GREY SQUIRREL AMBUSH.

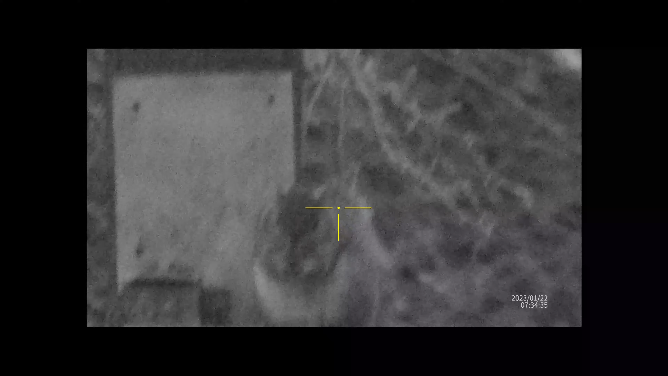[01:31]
Straight into the action with the air arms TX200 a quick flash of light you might see from my trail camera just as he gets blatted. This thing happened so quick I wasn't even set up properly in the hide this morning so that's him gone.
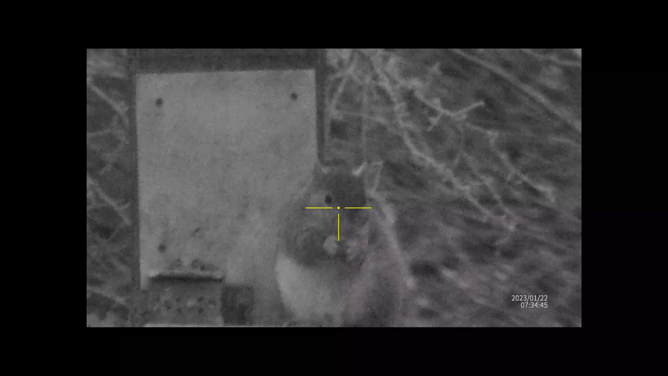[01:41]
Now you'll notice now that I just cocked the gun and you don't see me put a pellet in.
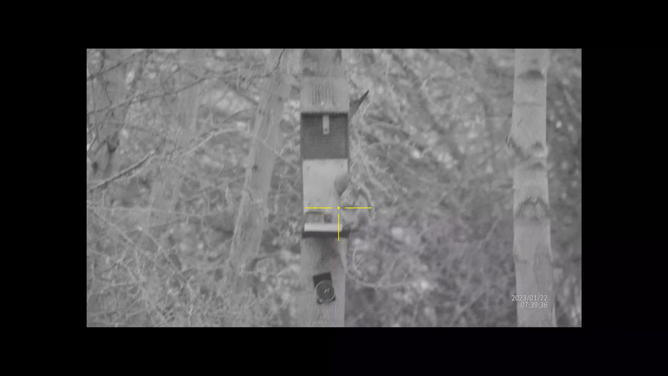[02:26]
So just lining up with this it's light enough now not to use the illumination with the sight marked wraith this was number two
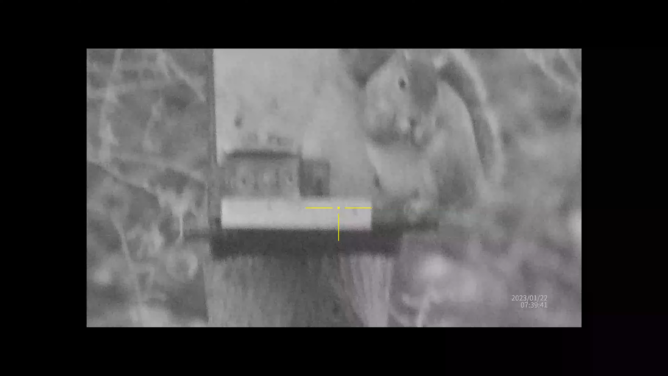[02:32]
safety off he's quite happy munching away that's
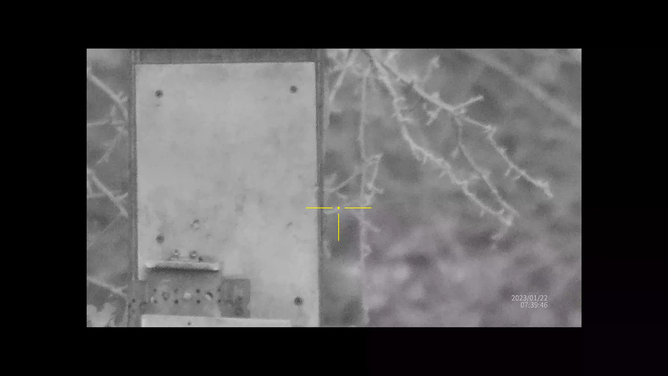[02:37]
him gone for a Burton so there's two down on the deck now and I actually go out and pick those
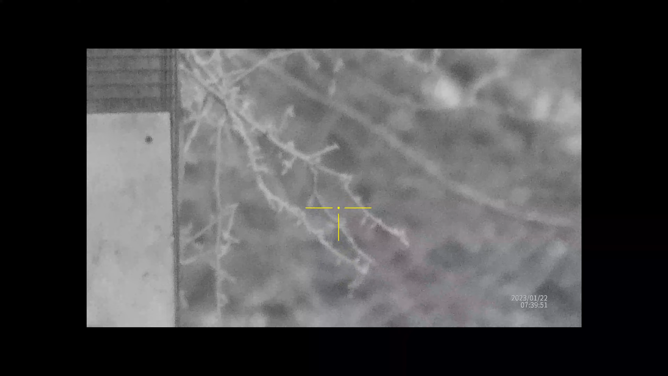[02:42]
up and move them away I should have left them there for our fox friend